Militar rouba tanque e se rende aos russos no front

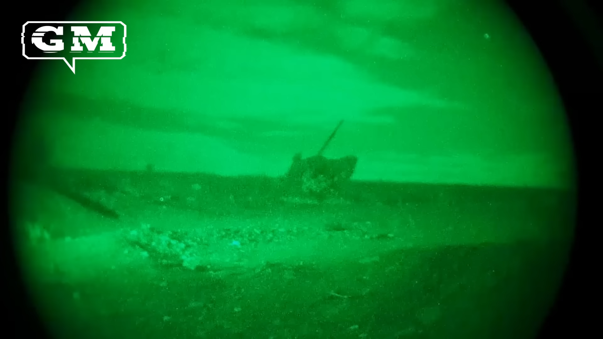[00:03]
Um militar ucraniano decidiu se render às tropas russas em Dambass com um plano audacioso, a bordo de um tanque.